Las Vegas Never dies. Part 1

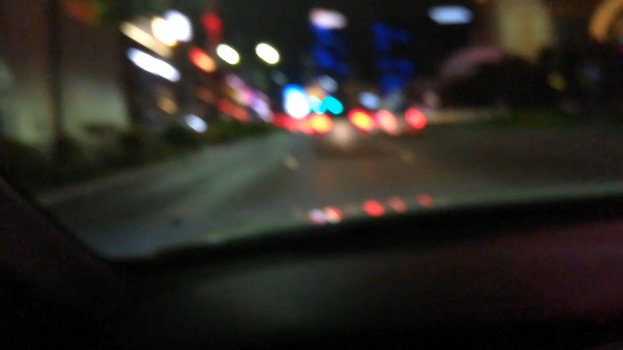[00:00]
Hey guys, how you doing there? It's Pijosaya. Driving down in Vegas, that's nice to go on even though there's a quarantine going out. If you look at that, you know, not much people. So, as I say now, we're doing okay over here.
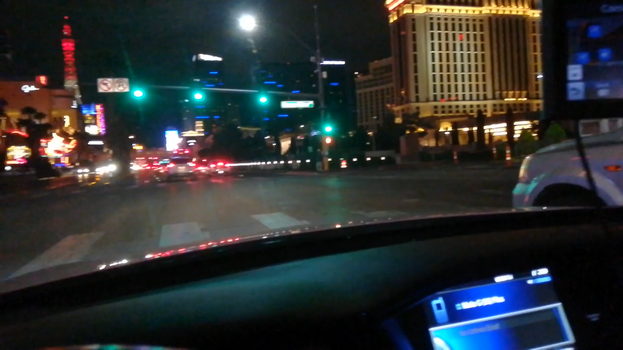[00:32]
See, on the street. One idiot in the, we call a jet train of course travel. Yeah, flash her up, but not all of them.
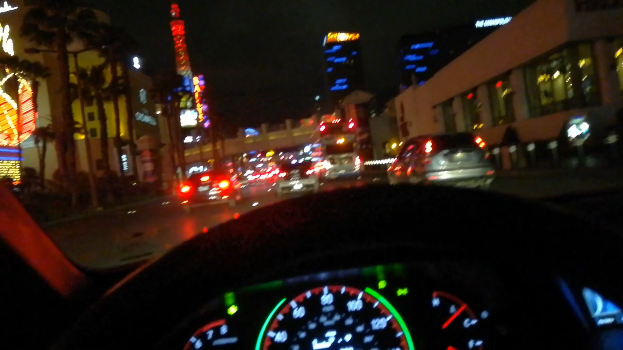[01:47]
A lot of people in the strip. They don't want to stay home. Mip, mip, mip. We work down here. Yeah. We're still alive guys, letting you know. Enjoy. Enjoy. Enjoy.